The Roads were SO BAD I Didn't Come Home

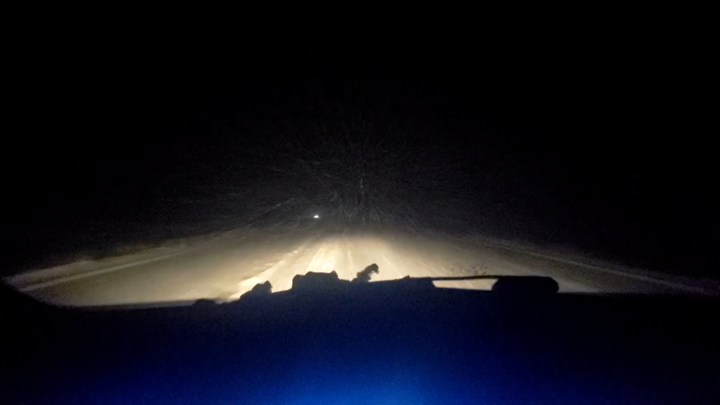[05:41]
riddle me this don't the plows aren't they on call and have to come out when it starts snowing it's snowing wake up get your butts out here the interstate looks the same as the frontage road so come do your fucking jobs